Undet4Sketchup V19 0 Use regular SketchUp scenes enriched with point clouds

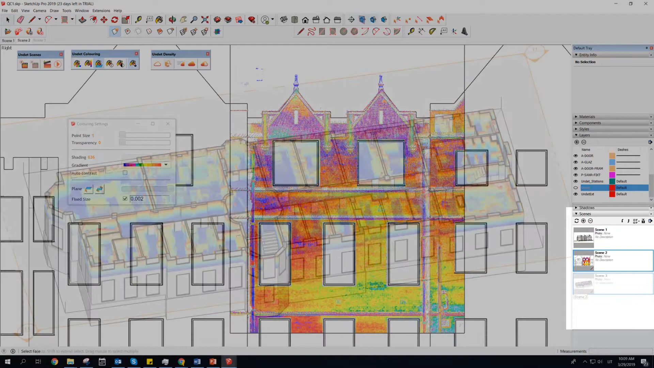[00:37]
Each scene can have completely different point clouds settings, coloring, point size and clipping box size.